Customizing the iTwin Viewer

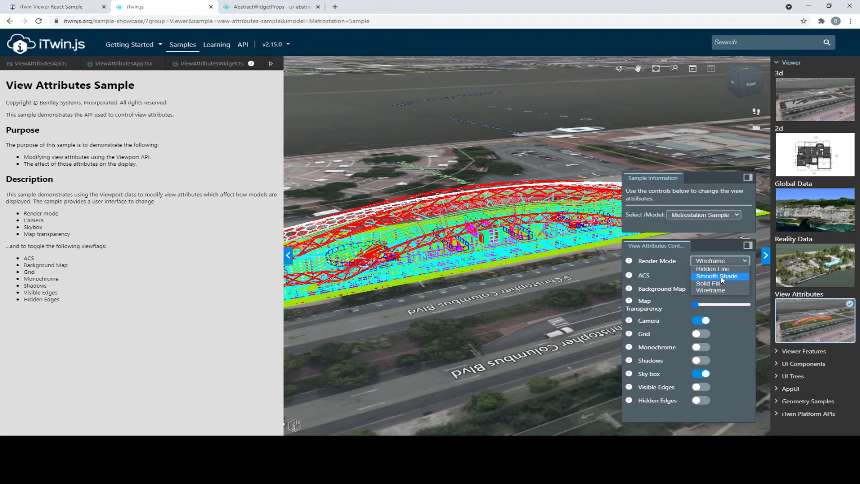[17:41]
I'm going to go back to Smooth Shade. Let's give it some shadows. But basically, you get the idea. This widget is a controller that applies all these view attributes. And let's say we want this in our own iTwin Viewer application.
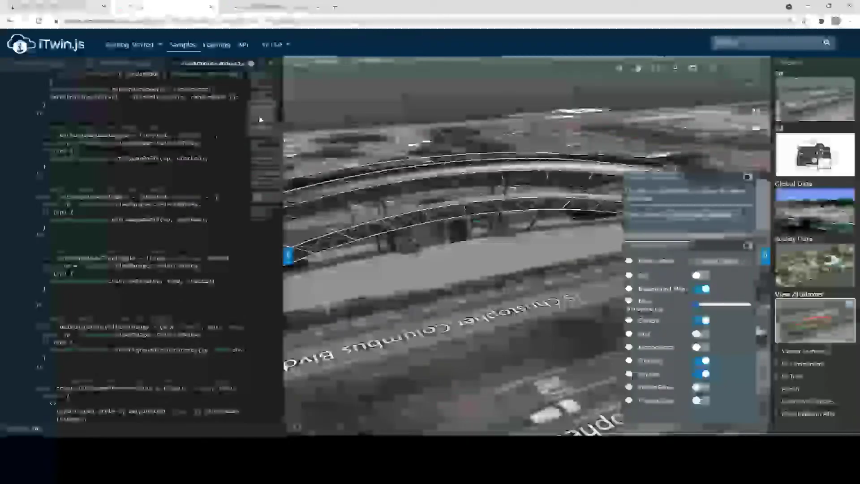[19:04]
you'll again see the very familiar UI items provider interface being implemented here and following the exact same pattern, calling the ProvideWidgets function, initializing the widget with the location, again, specifying the right side,